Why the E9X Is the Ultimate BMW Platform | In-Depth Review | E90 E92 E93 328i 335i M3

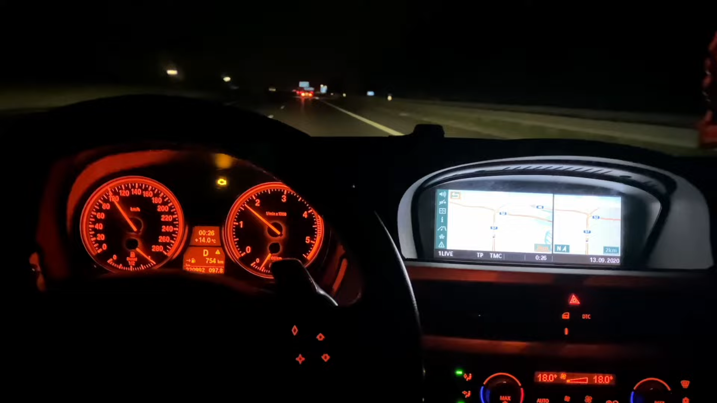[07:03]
That shade of orange is actually the softest on the eyes and the least distracting during nighttime driving.